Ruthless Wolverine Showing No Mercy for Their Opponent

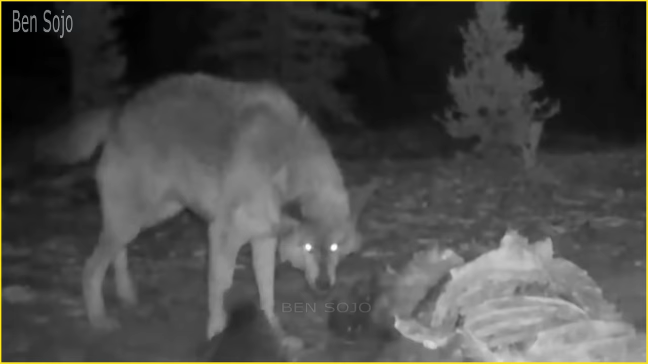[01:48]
The ferocious Wolverine does not stand still and counter-attacks the wolf mercilessly.